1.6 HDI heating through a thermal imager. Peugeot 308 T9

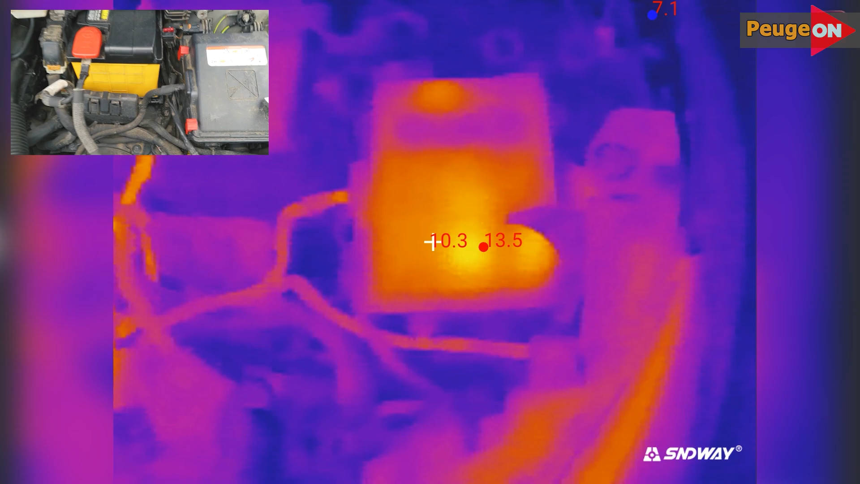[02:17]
4 and a half minutes. Coolant temperature is 19 degrees. Positive terminal temperature is 11 degrees.
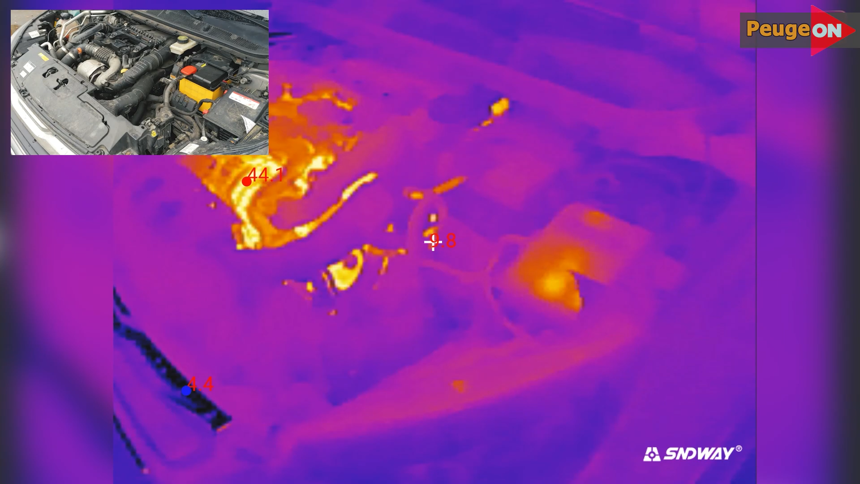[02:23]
Power fuse box is at plus 14. Here's the overall view of the engine. 5 minutes have passed.
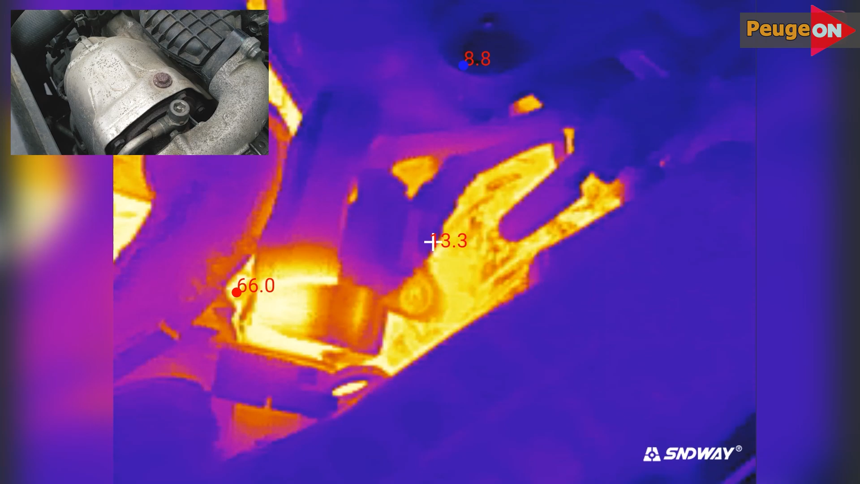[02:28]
Turbine area is 60 degrees. Cylinder head number 4.
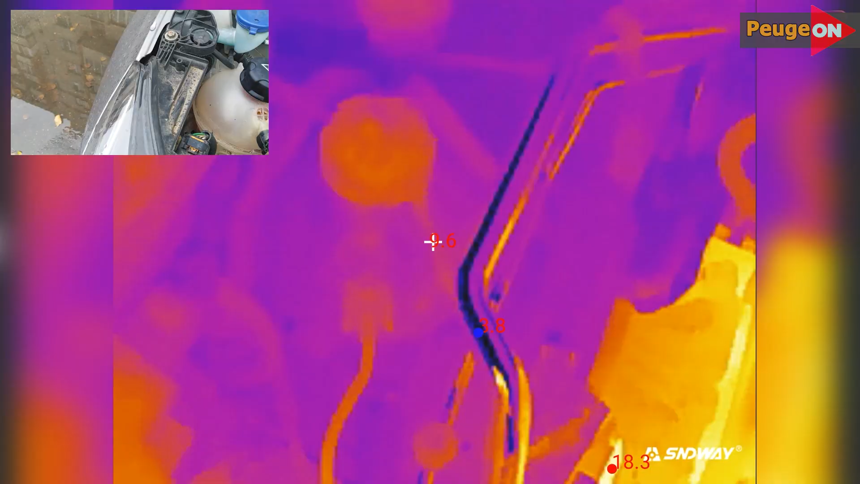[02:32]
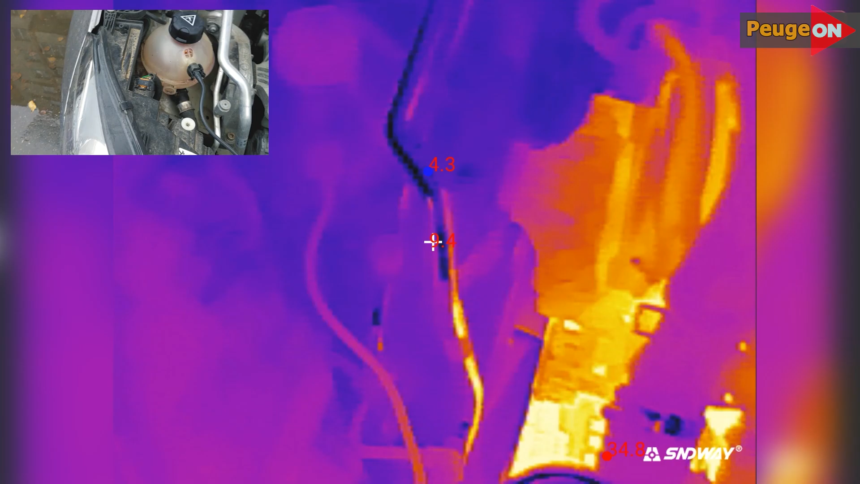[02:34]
Expansion tank 9 didn't heat up. 6 minutes have passed. Alternator is 37 degrees. Belt is 28 degrees.
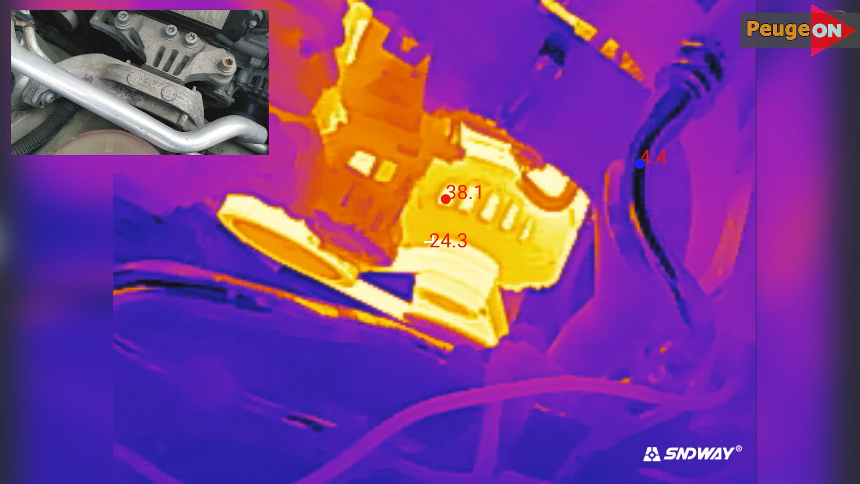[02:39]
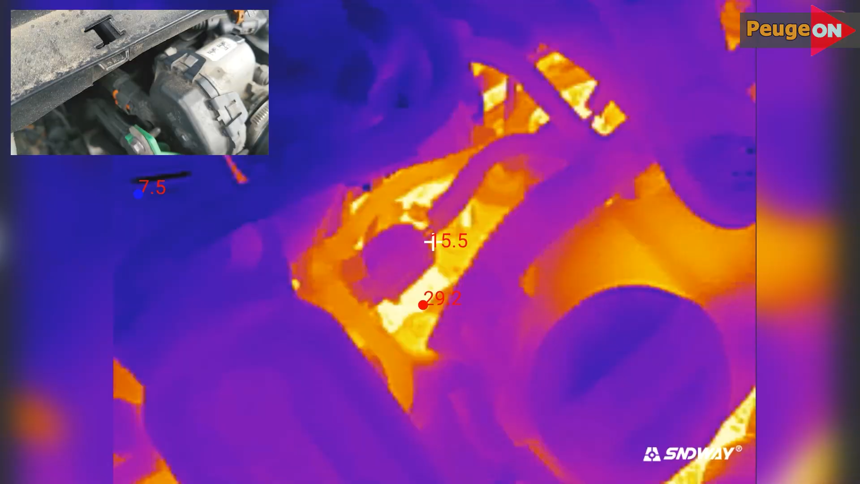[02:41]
Glow plugs and injectors roughly 30 degrees. 7 minutes have passed. The turbine and converter are about 70 degrees.
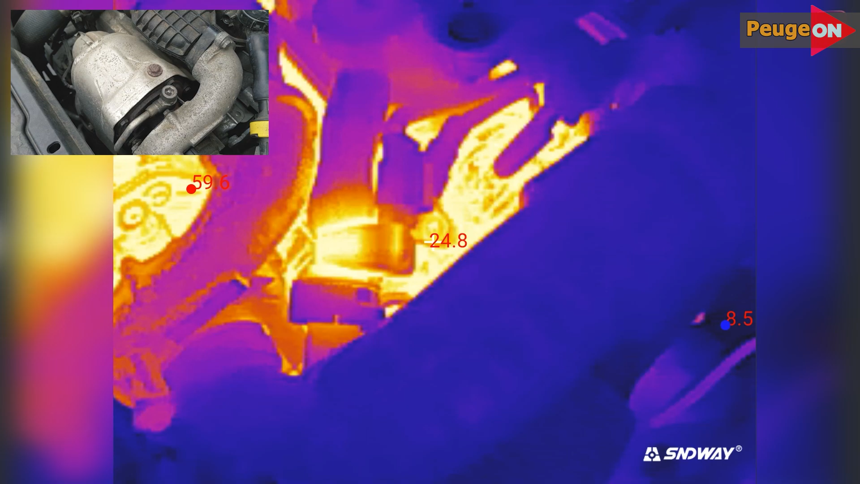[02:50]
The oil filter housing is 25 degrees.
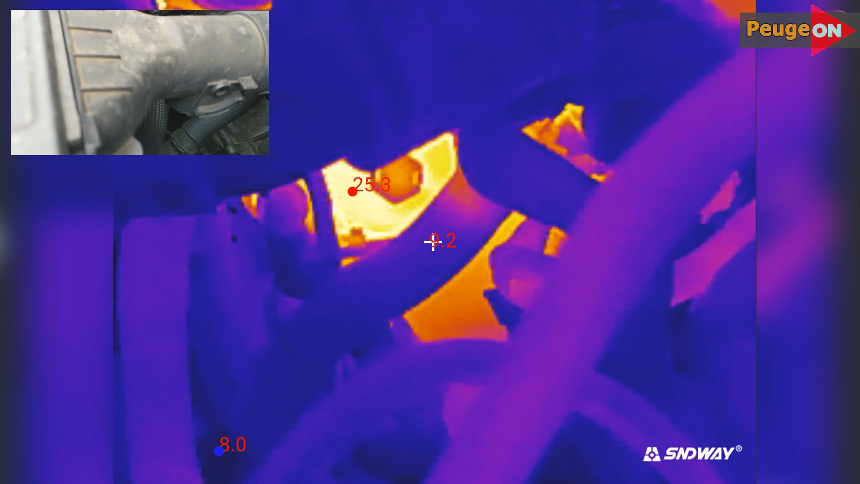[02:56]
The gearbox housing gears are 14 degrees.
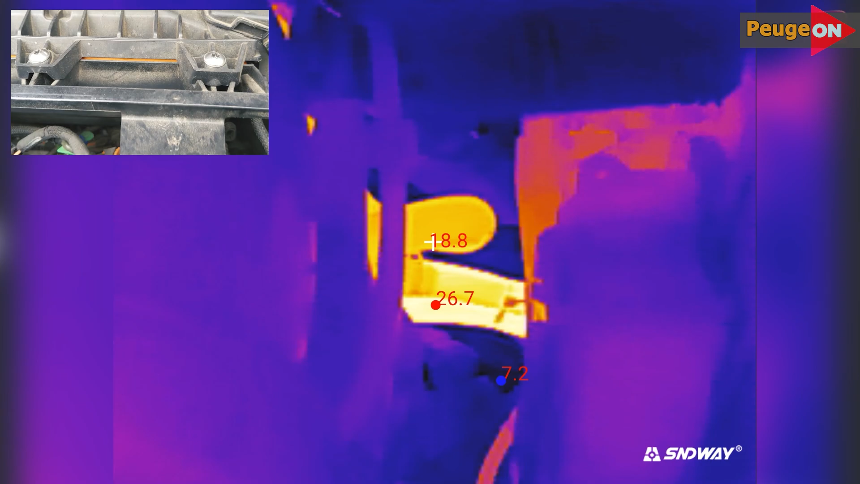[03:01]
The coolant is 27 degrees. The converter is 77 degrees.
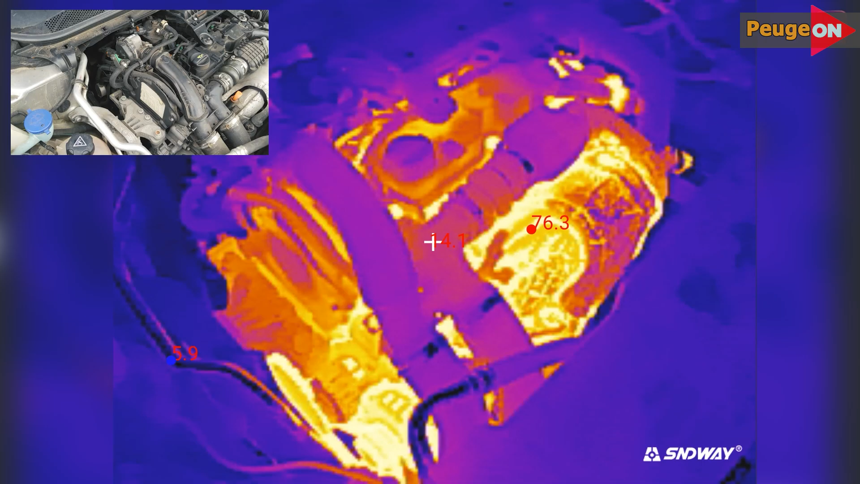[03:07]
The cylinder head is 34 degrees.
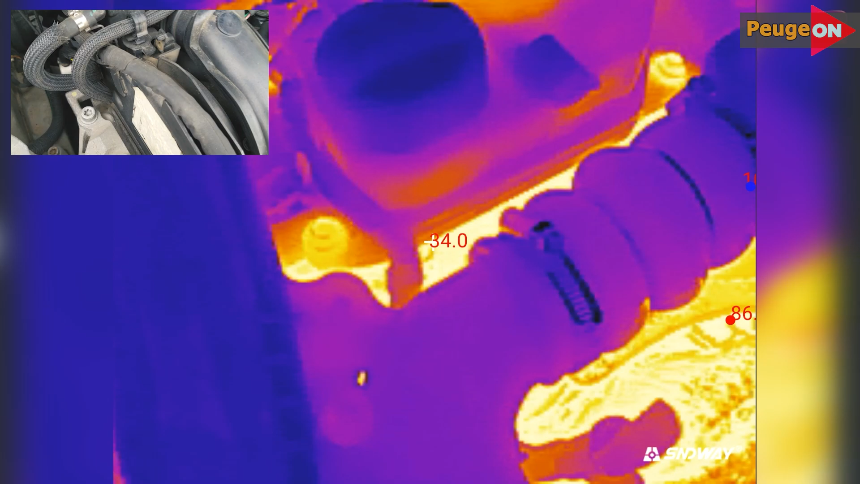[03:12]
The cylinder head is 34 degrees.
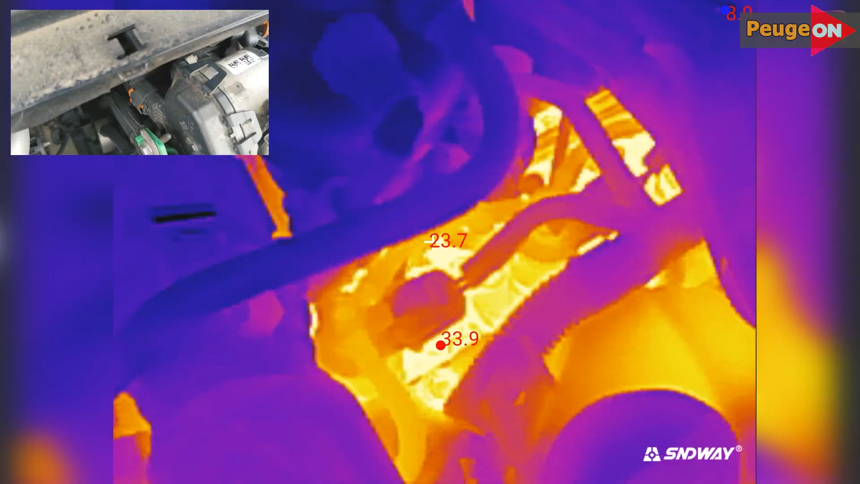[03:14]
The spark plugs and injectors. 8 minutes have passed and it's still 34 degrees. The generator is 44 degrees.
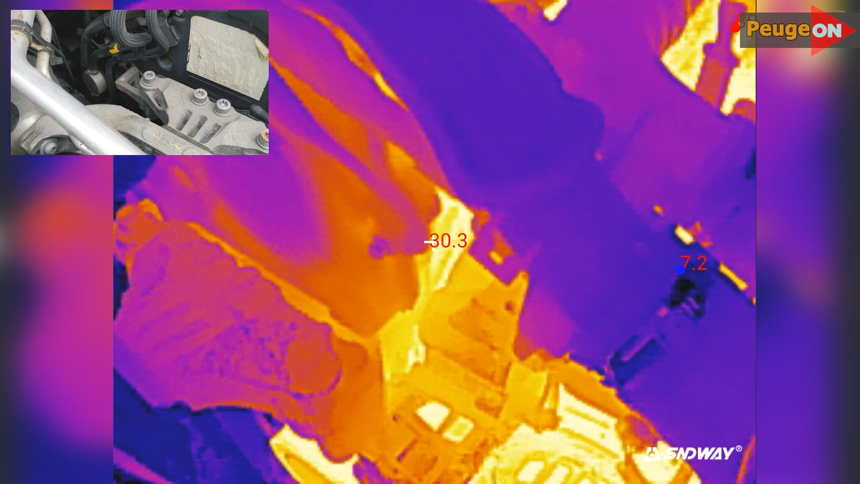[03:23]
9 minutes have passed.
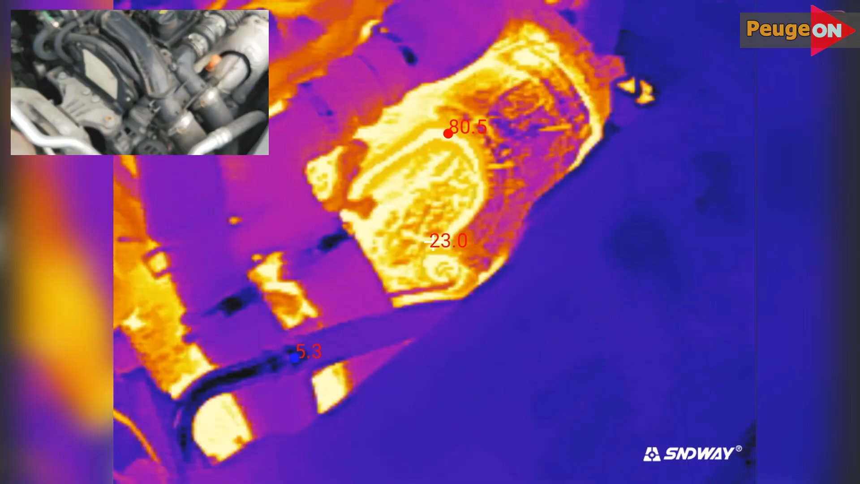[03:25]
The converter is 84 degrees.
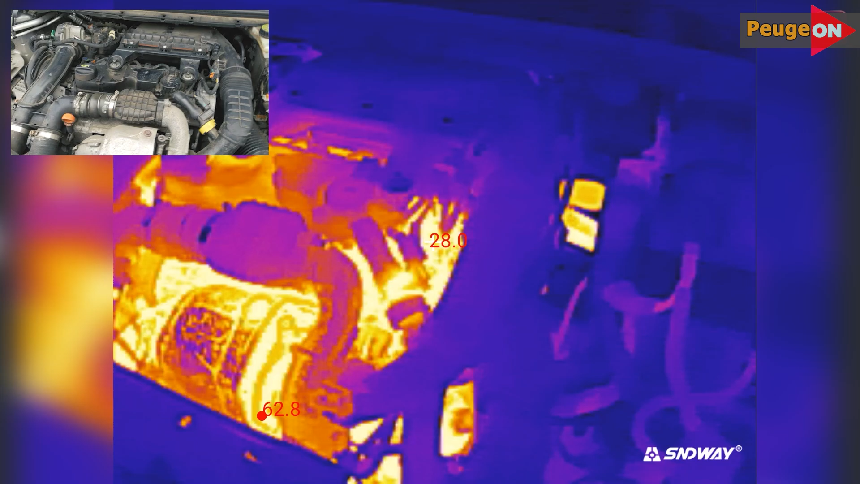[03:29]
The cooling radiator is 32 degrees.
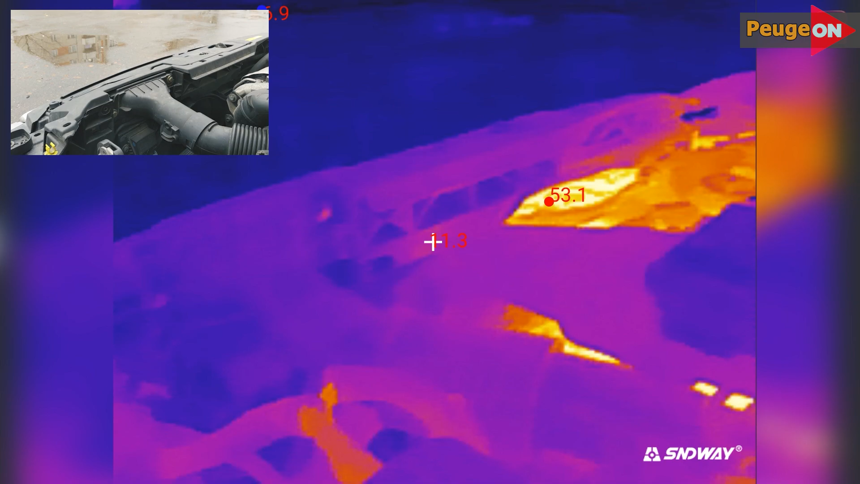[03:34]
10 minutes have passed. 10 minutes have passed. The cylinder head cover is starting to warm up.
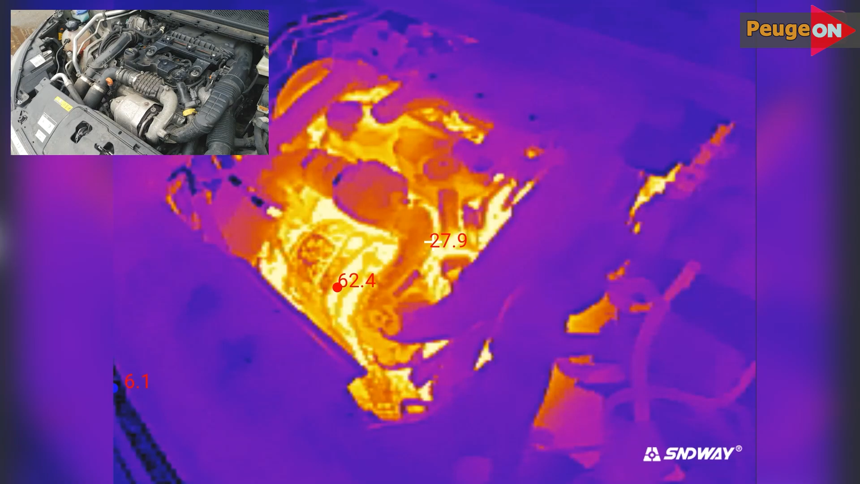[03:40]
The converter is 85 degrees. The anti-freeze temperature is 32 degrees. A little more than 10 minutes have passed. So 10 and a half minutes of warming up. And this is roughly the overall picture.
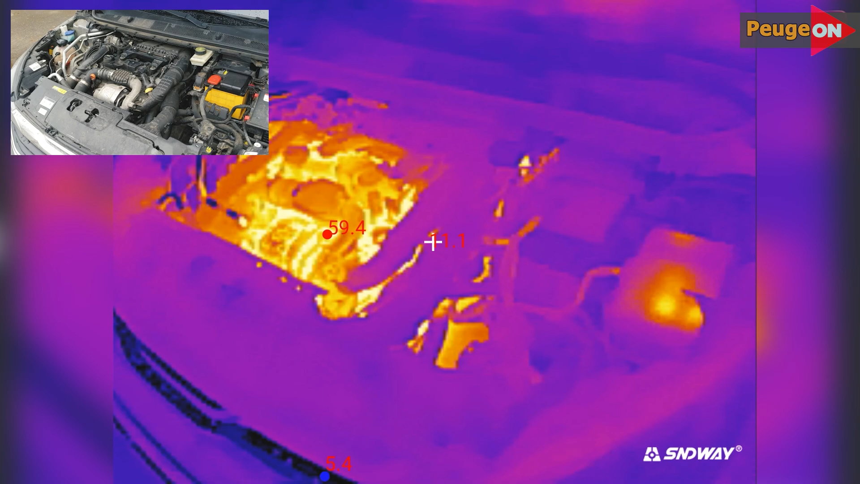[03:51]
The outside temperature is 8 degrees by the way. And so that there's something to compare it to. Here's what a fully heated engine looks like after about 200 kilometers on the highway without stopping.